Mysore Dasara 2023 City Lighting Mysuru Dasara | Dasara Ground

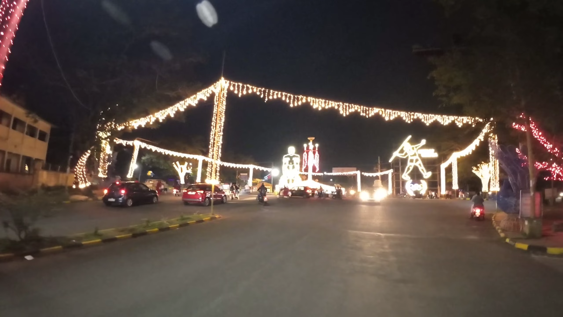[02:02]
ये जो आप सामने एक चौक देख पा रहे हैं तो यहाँ पे नीरज चोपड़ा का भी एक लाइटिंग से स्टैचू बना हुआ है और साथ ही सामने आप एक और स्टैचू देख पा रहे हैं।